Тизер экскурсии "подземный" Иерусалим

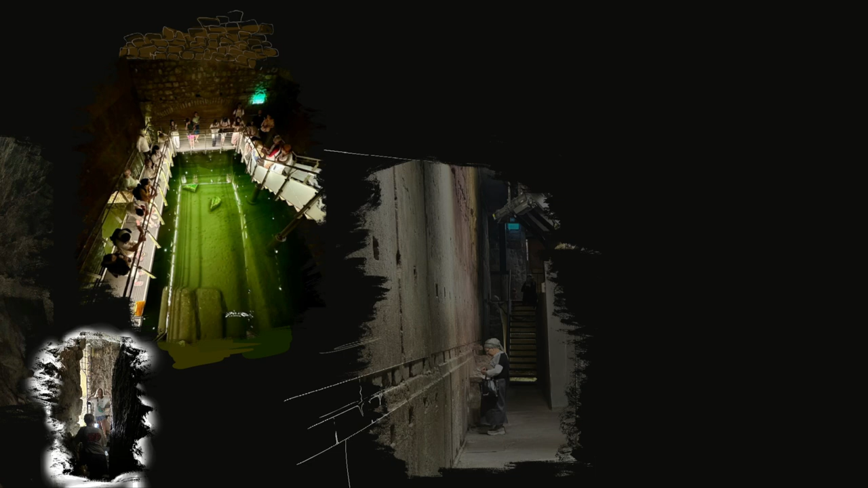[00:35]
И, конечно же, один из самых эксклюзивных объектов города — подземные тоннели под стеной плача.